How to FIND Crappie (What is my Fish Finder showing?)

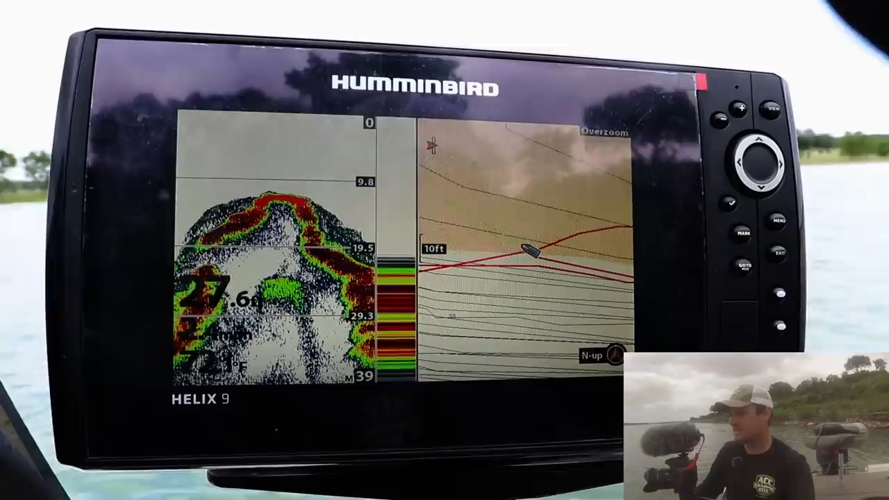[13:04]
side or the other but second and third generations are much more accurate when it comes to waypoint gps but that's that shelf i'm going to guess that tree is on one side or the other of that that drop off spin back around and see if you can find it
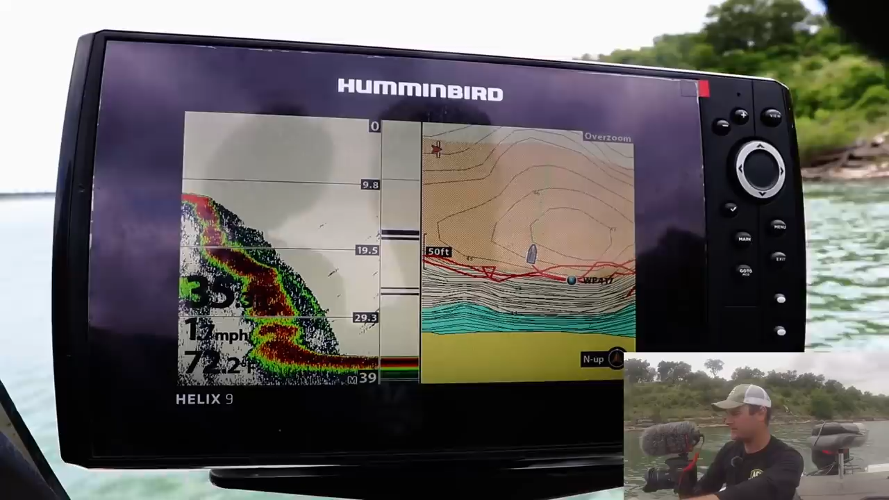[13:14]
On screen: water 72.2°F
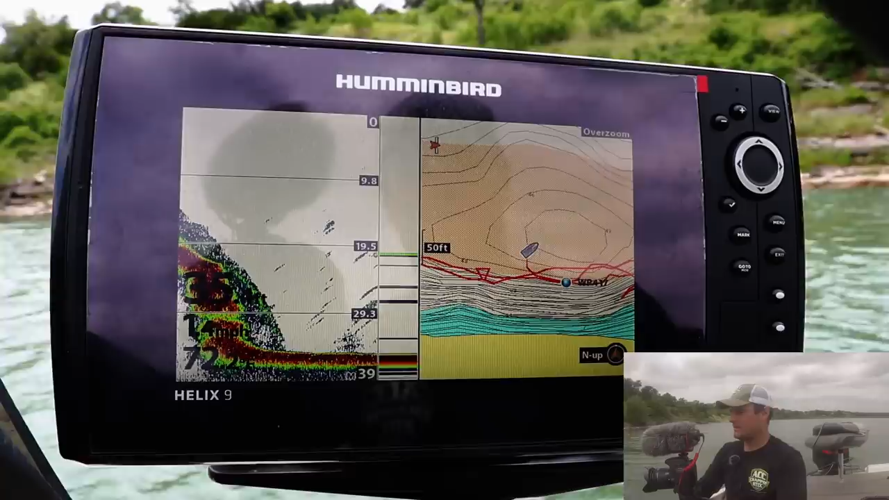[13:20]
but if you can buy an external puck uh gps not only for hummingbird lawrence garmin they all have them gives you a little more accurate of a reading than just the internal gps
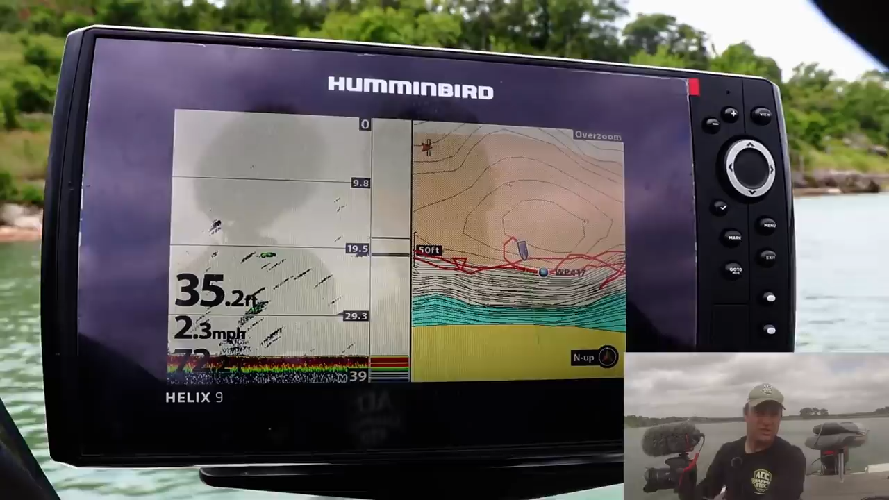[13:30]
On screen: depth 35.2 ft, speed 2.3 mph
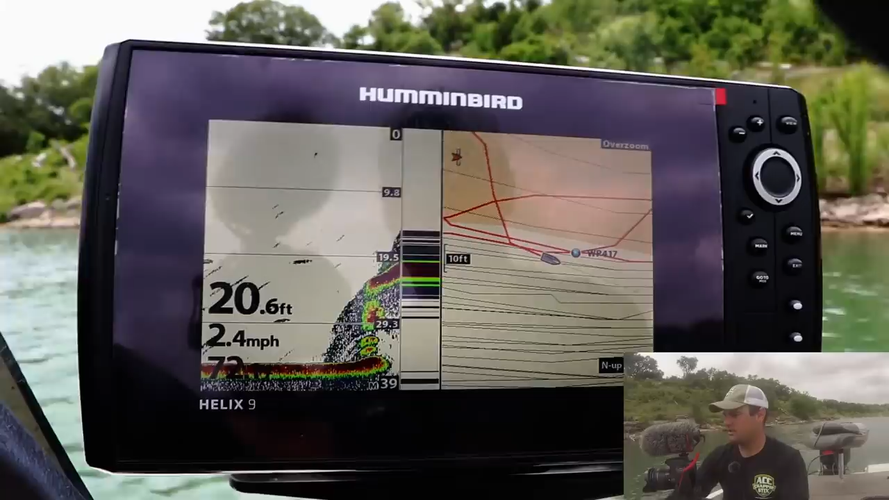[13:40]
On screen: depth 20.6 ft, speed 2.4 mph
trees trees trees there's the shelf and i think that's the tree right there yeah that's that tree coming up that's the one side of that tree there's the
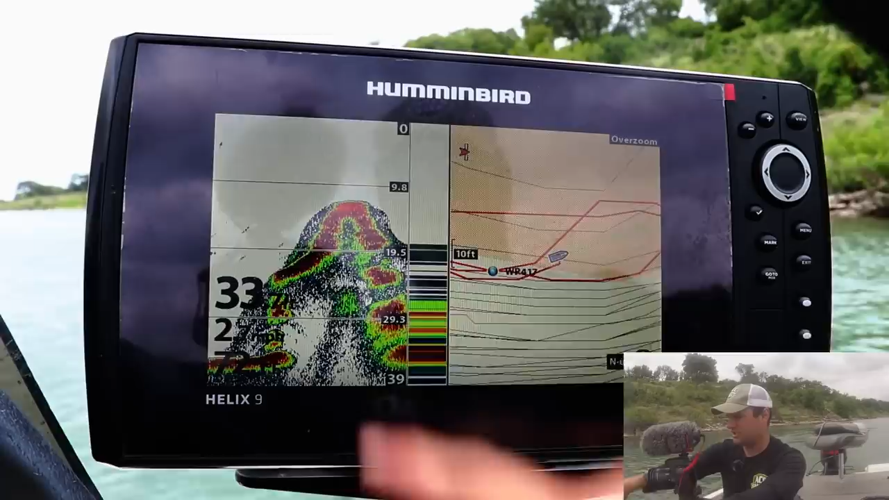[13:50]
shelf coming through here and then it drops back off that's the one side of the tree so that's going to wrap it up oh let's see this shut that off so that's going to wrap it up for me to
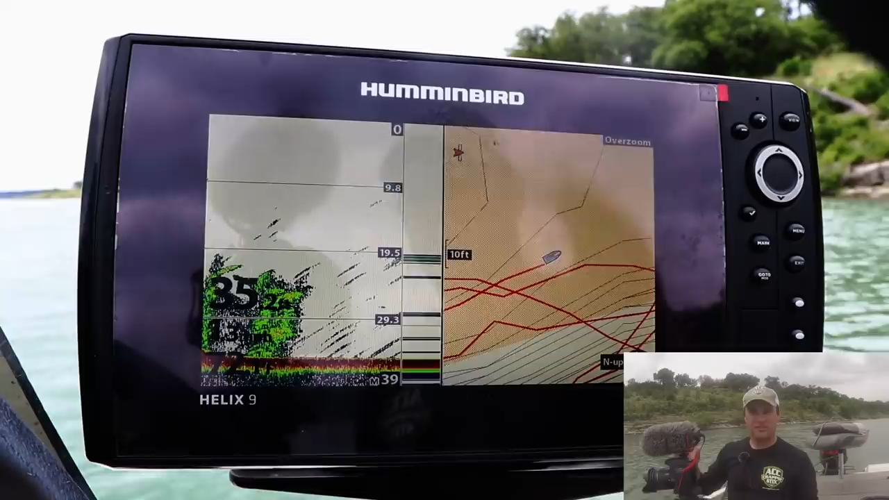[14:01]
answer the question of where your display unit is showing relative to where your transducer is
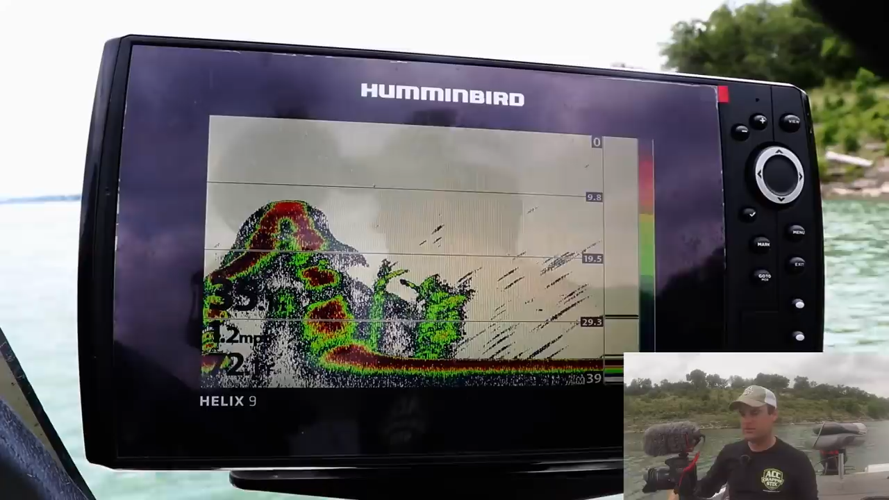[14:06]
transducers in the top right corner on 2d and the down imaging on the side imaging
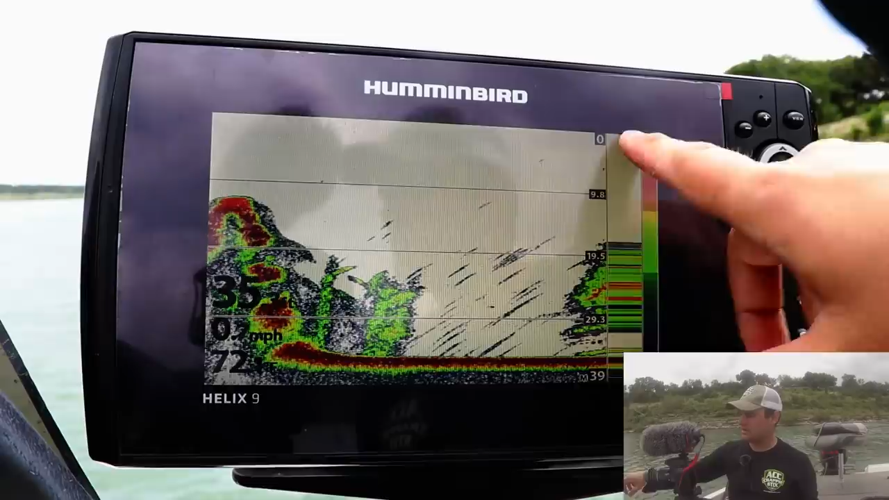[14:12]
is on the very top middle so